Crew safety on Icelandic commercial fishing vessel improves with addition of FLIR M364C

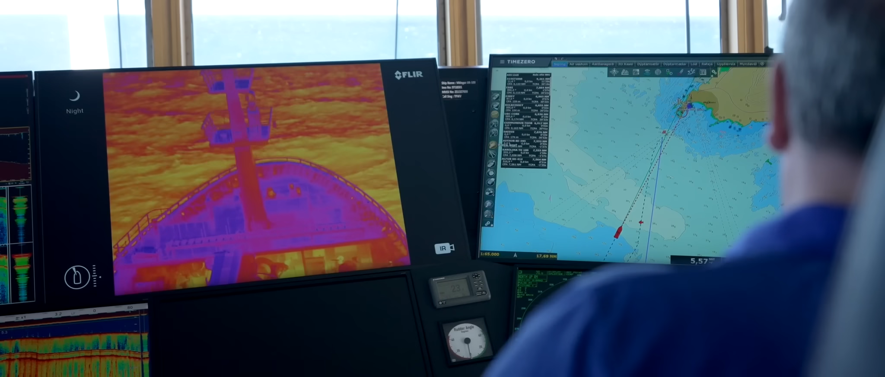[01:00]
board that's a huge relief for a real captain.
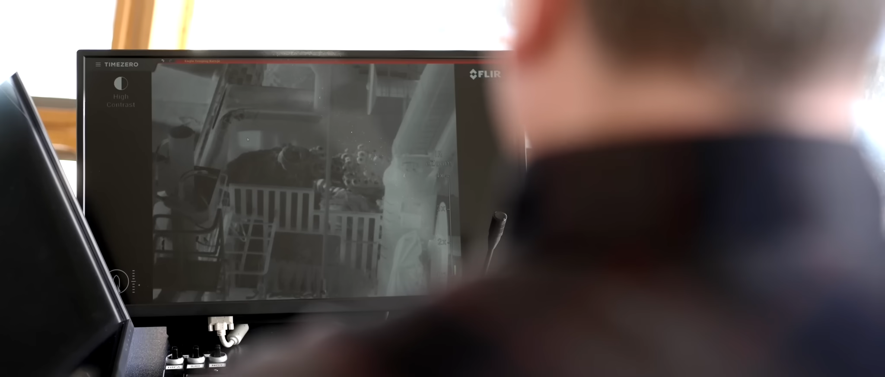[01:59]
it also has a built-in low light very sharp
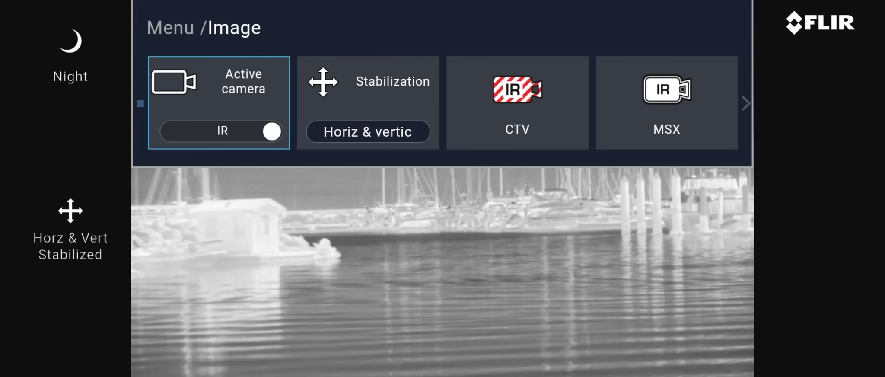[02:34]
use the color camera and superimpose color of objects like buoys and navigational lights on
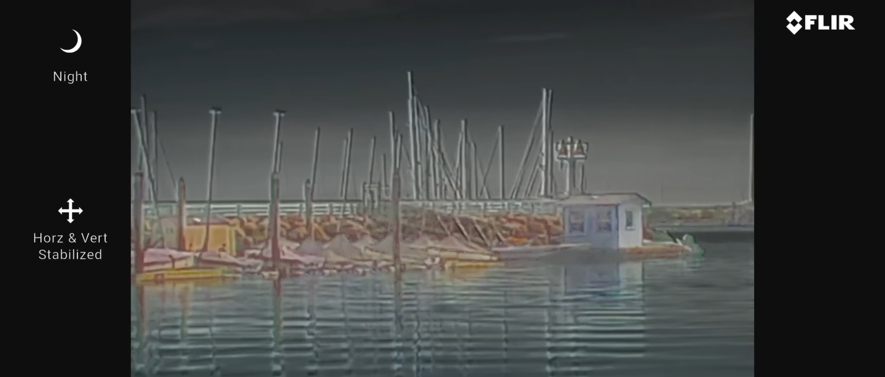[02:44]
top of the black and white picture so you can actually see which color items are which hasn't been possible in the cameras before. When you are sailing inside a harbor you
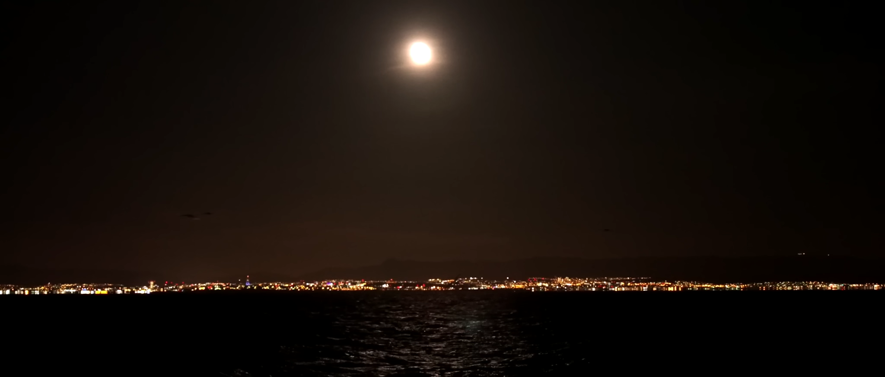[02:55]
normally have a town or a city behind you it's a huge wall of lights and you are completely blinded you don't see anything then it's
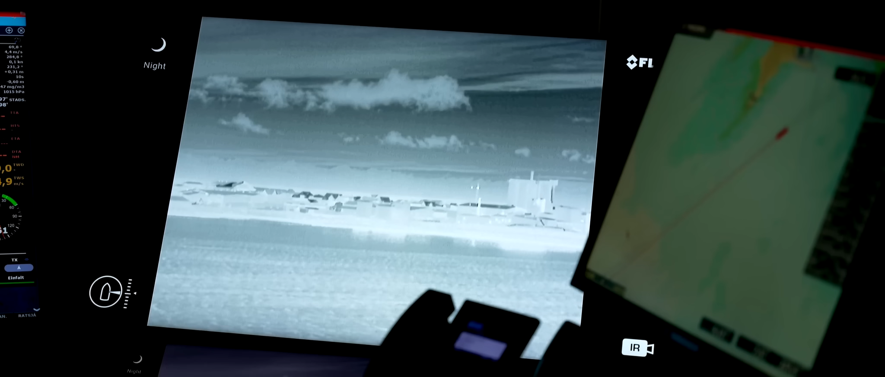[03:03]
very good to see the camera because the camera